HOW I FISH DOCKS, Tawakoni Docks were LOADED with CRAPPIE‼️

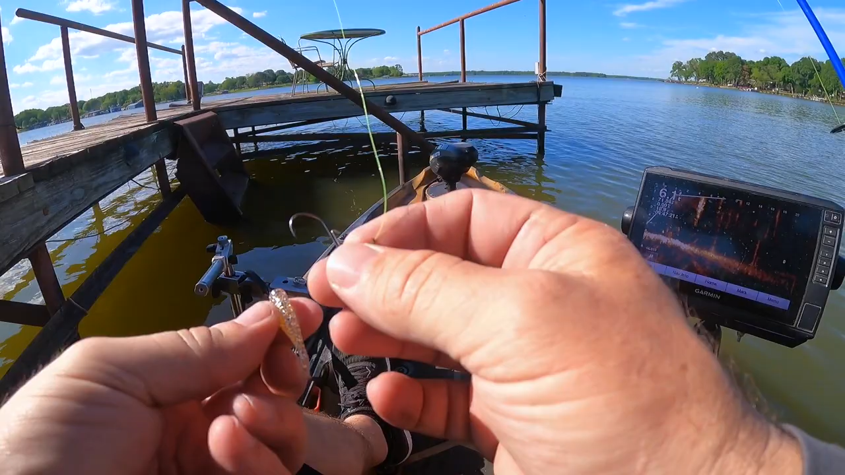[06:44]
They don't care about that. They don't give a hoot about no paint on the jig. There they are. Ha ha ha.
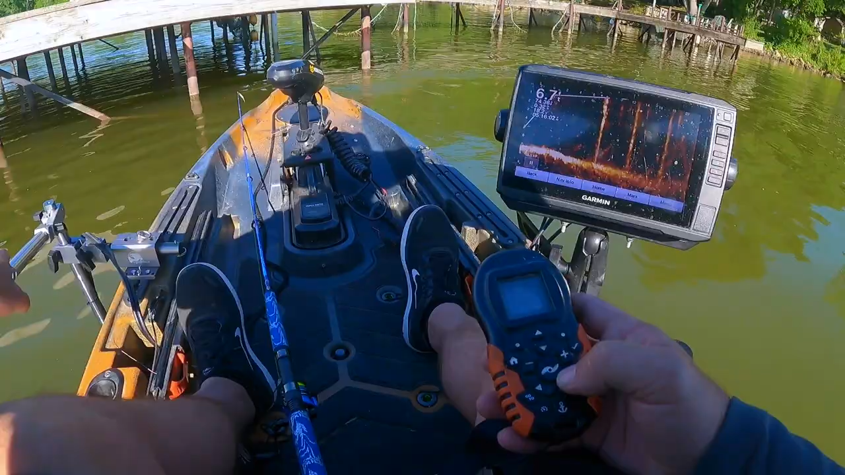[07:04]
Well, there's something. Oh, yeah. 16 feet back. And they are holding tight to that structure. Whatever it is. So let's get out in front of it. 16 feet back. Turn. Turn. See if we can find it here. They're in there.
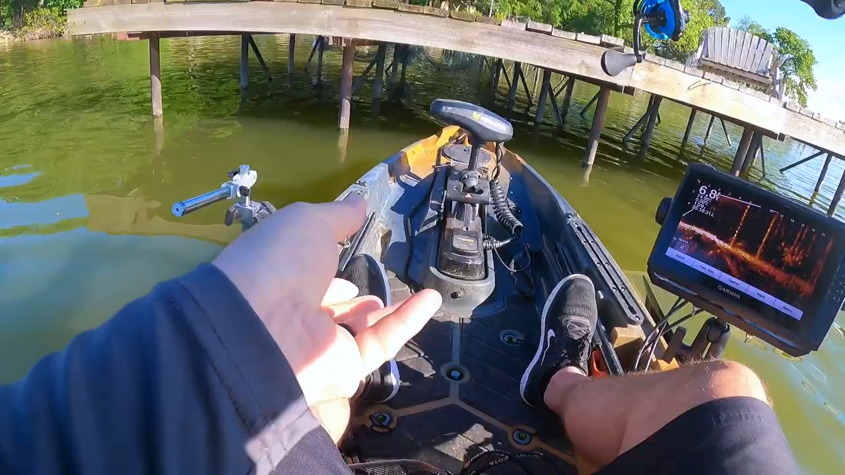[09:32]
Let's see how far back that was. Got him. Oh, this is going to be another one of those docks, guys.
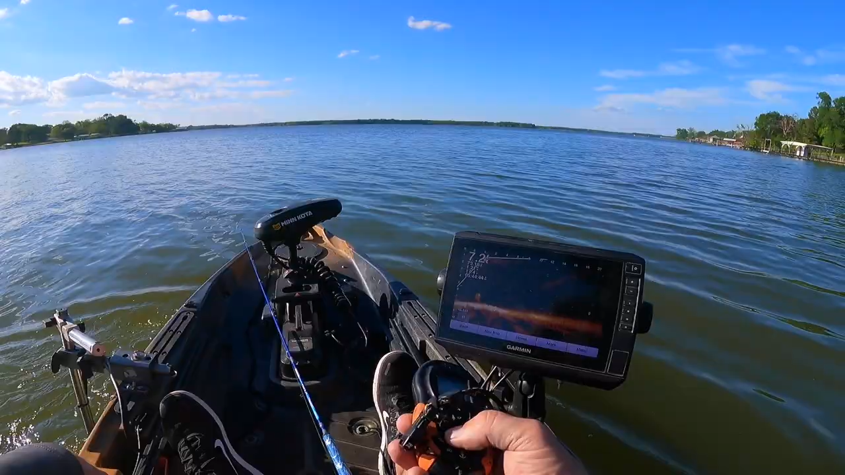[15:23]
Just keep looking. Nice big black. Look at that one.